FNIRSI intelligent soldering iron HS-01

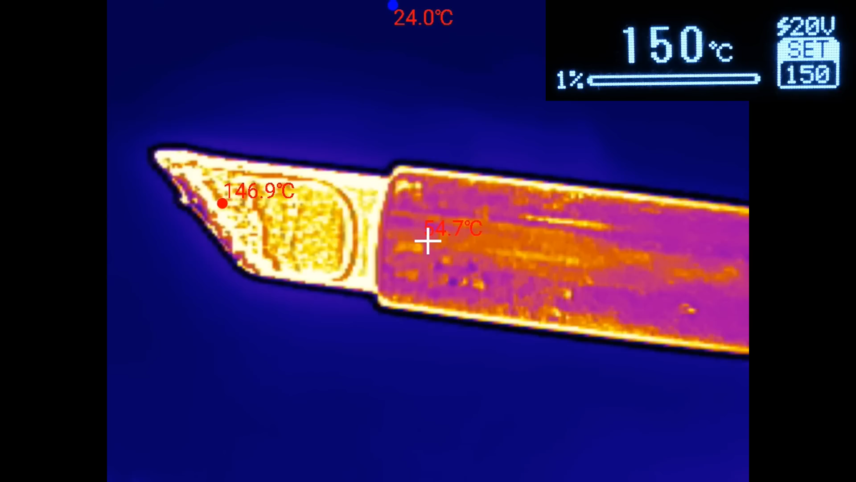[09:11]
the tip of the iron on a thermal camera And it's set to 150 degrees Celsius It's quite close And
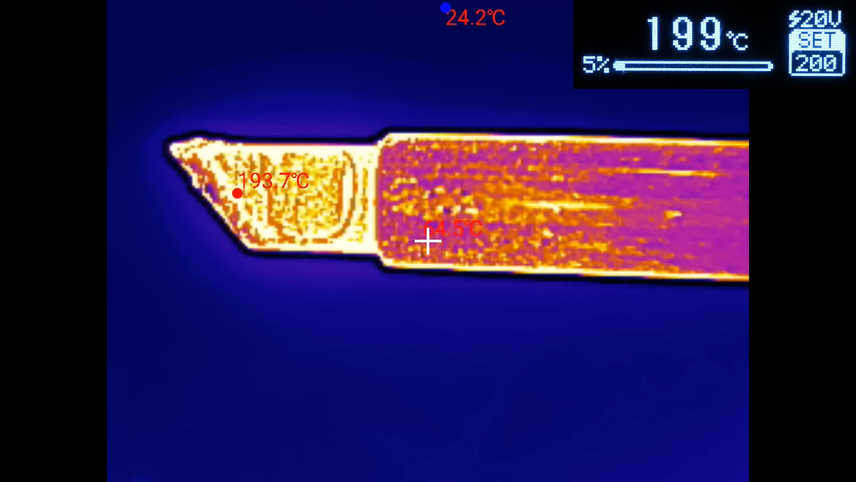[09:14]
On screen: min 24.2°C
now it's set to 200 degrees Celsius Anything
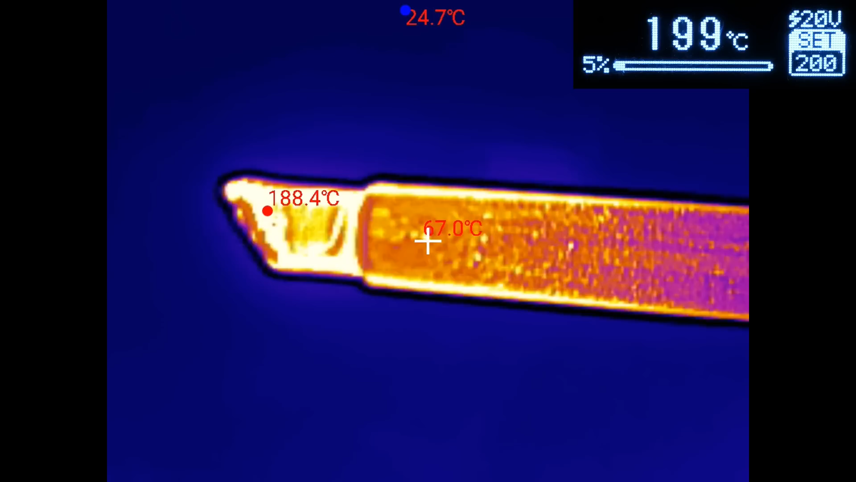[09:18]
On screen: spot 67.0°C
higher than this is triggering some protection or warning in the camera So I'm not going to go any higher than this